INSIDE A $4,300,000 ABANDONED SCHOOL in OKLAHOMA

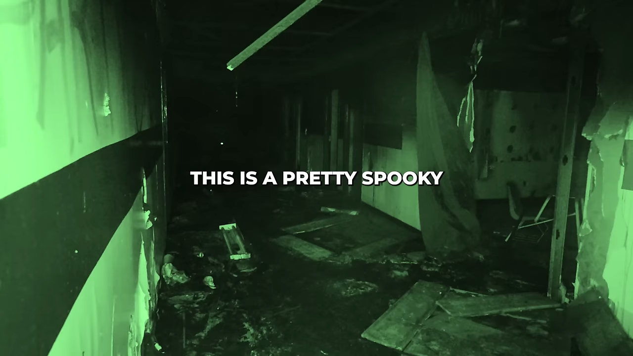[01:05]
That sounds like pretty spooky. You can see all the dust particles flying around. Yeah.
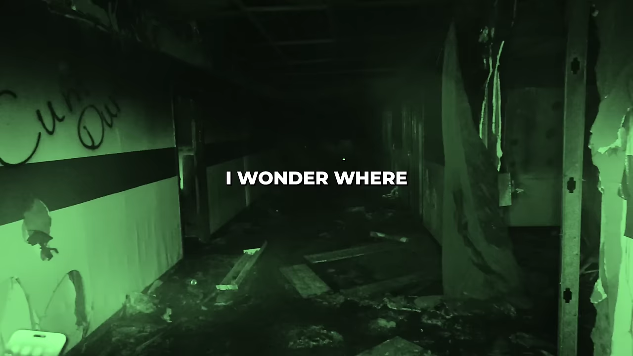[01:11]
I wonder where the cafeteria is at.